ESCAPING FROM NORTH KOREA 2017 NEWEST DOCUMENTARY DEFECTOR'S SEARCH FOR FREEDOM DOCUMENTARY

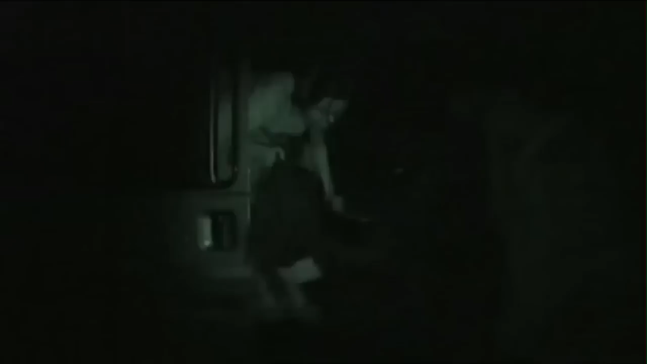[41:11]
Un Hee is first off the minibus. It's a few more steps to the banks of the Mekong River.
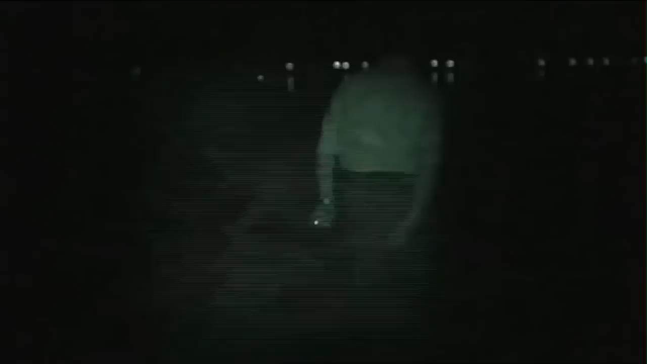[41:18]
On the far side, the bright lights of Thailand.
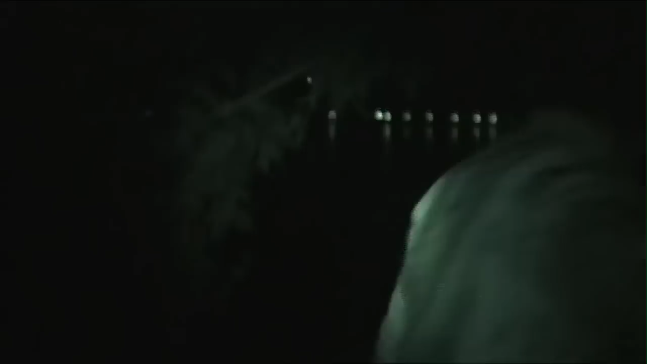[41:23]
Freedom is agonizingly close, but they are still at risk. The drone of an outboard motor passes close by. It's a Laotian river patrol, just a few meters away.
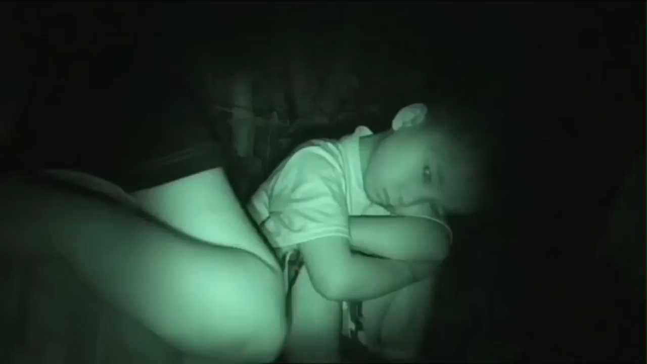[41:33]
The runaways hide under a blanket of darkness.
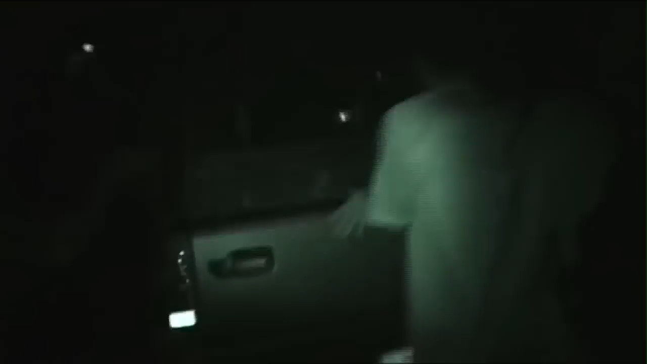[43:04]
Finally, they reach Thailand, and the danger is over.